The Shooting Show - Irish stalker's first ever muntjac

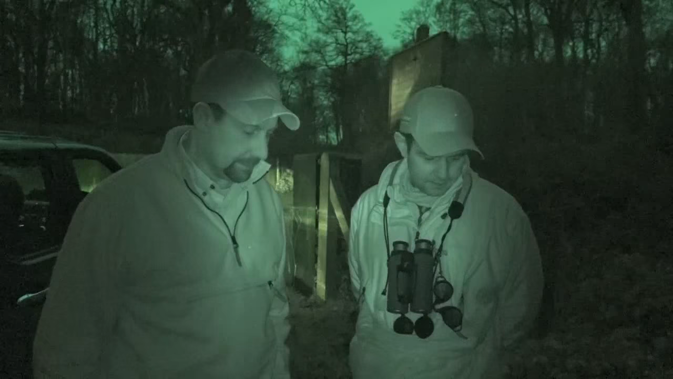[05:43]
Exactly, yeah, yeah, with the right clothing, there's no bad weather. No, makes up for it all.
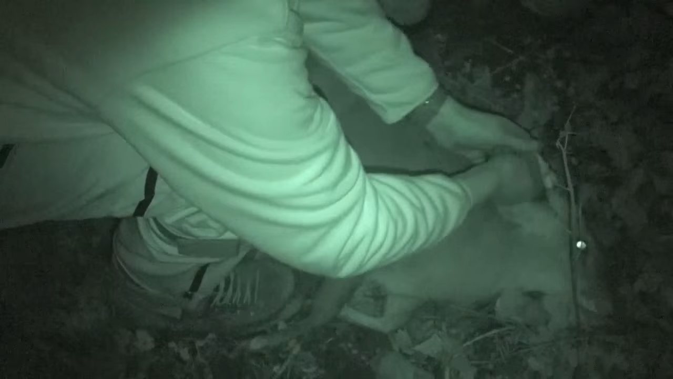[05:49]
Fantastic, it's a great representative Munchak, for a first Munchak boat, he's in good, good condition,
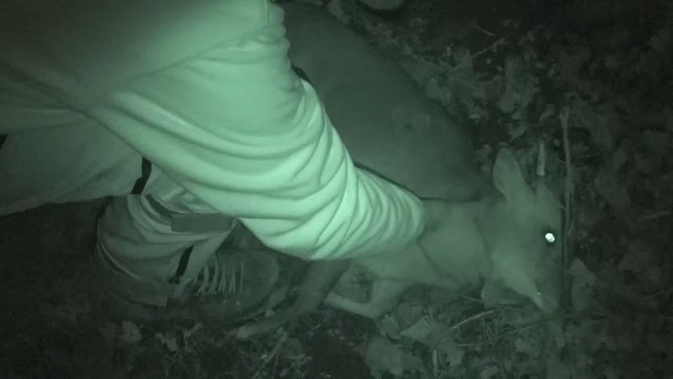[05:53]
big, thick neck on him, so, yeah, no, absolutely fantastic. Delighted. Yeah, well done.
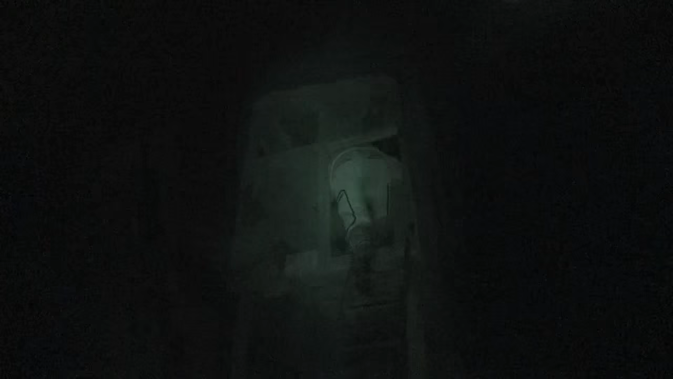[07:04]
John can start to anticipate another successful high seat stint.
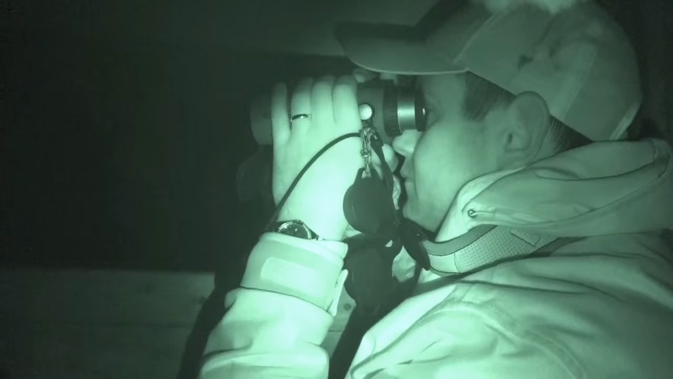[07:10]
We're out again this morning, we had success yesterday evening, so we're out trying to look for a fallow.
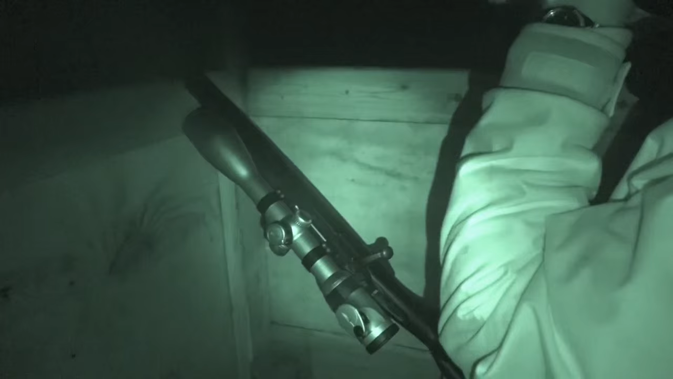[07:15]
Jeff is trying to get up on his goal plan,
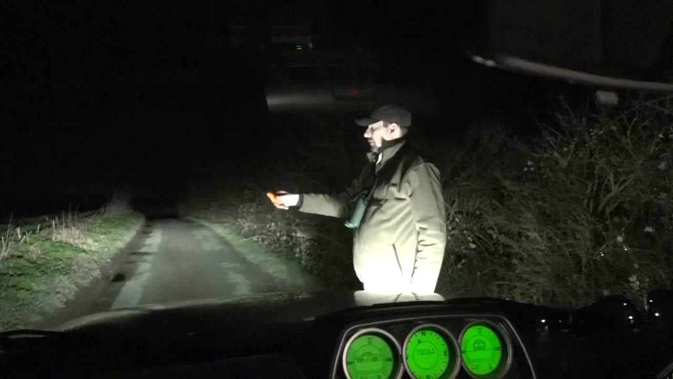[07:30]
We had to change our plans a little bit this morning, because the wind wasn't right, so we were hoping to go to a different high sea,
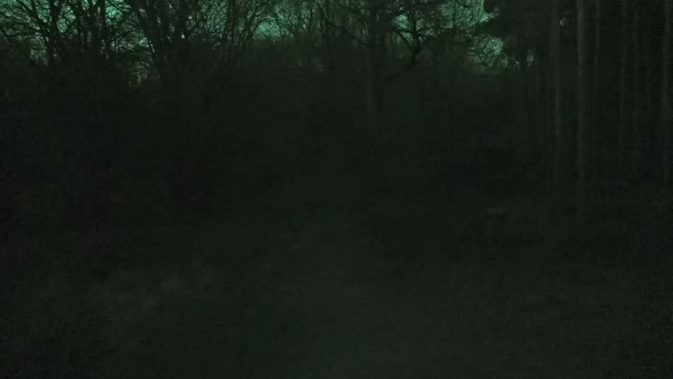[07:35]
but the wind was wrong, so we're in here, but Pete says it's a good place, so put a bit of a look.
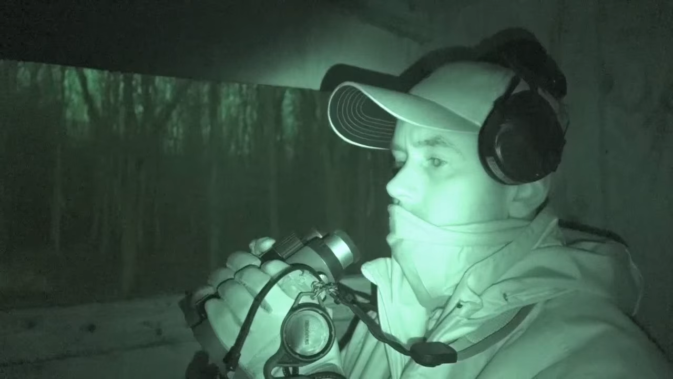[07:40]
We got into the high sea good and early this morning,
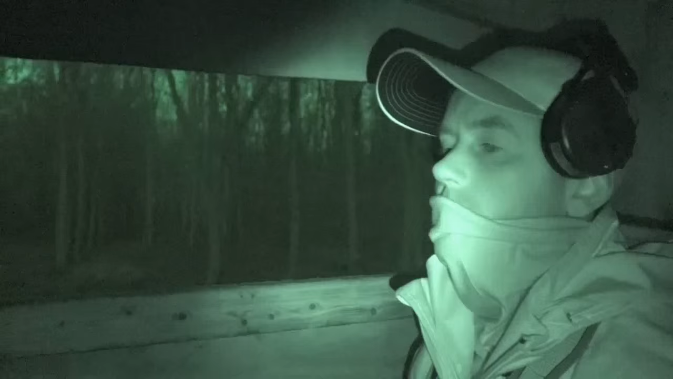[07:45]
there was a strong moon out, so you can see a little bit on the right lines.
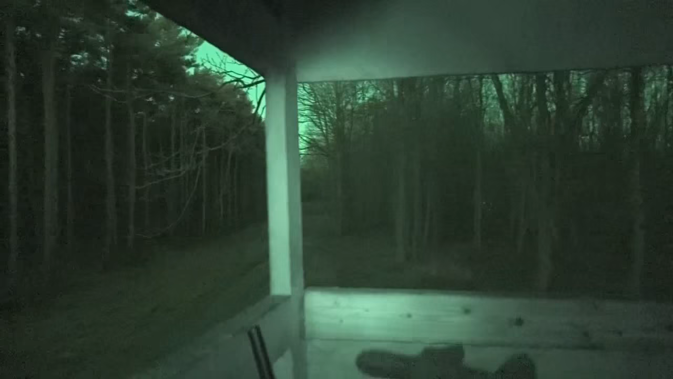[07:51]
At the start saw a few pheasants crossing the lane, but no Munchak. We heard of Munchak barking down about 200 or 300 yards away early on in play, but there was no sound in them.
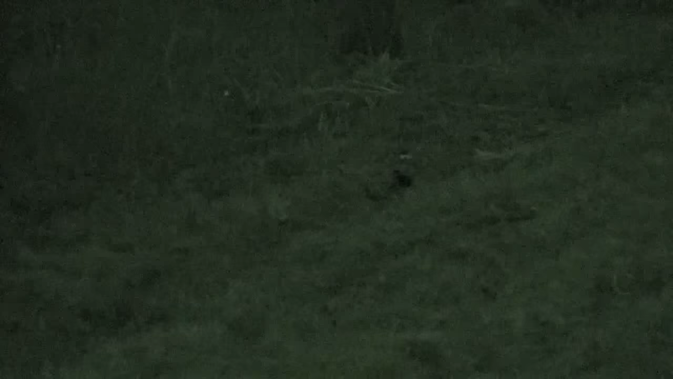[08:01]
One doe crossed early early on in play, quick dart across, no chance to get it shorter than that.